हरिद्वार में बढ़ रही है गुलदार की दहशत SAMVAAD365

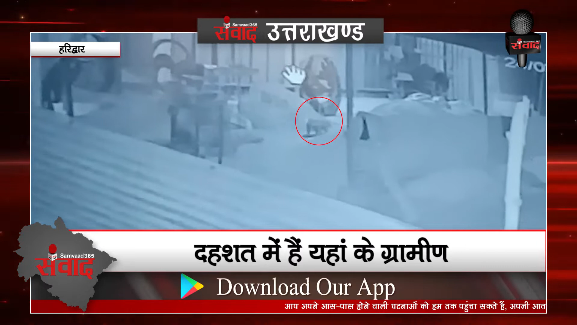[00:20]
बौंगला और आसपास के खेत्रों में गुलदार गुम रहा है। खेतों में गुलदार के पैरों के निशान मिलने और CCTV फुटेज में गुलदार गुमता हुए नजर आने से लोकों में दहशत है।